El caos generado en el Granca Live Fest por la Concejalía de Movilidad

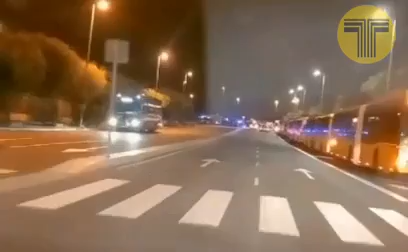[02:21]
Taxis por la parte de enfrente libre, dando la vuelta a la rotonda y vuelta otra vez. Miren otro que tenemos aquí que viene, en la izquierda. Taxis que no saben, sino solamente dar vueltas para ver si capta algún cliente. Ahí vemos en la rotonda, en la rotonda, taxis parados haciendo paradas aquí, clandestinas, porque no hay sitio. No es que esté ubicada una parada aquí, no, la están haciendo ellos directamente,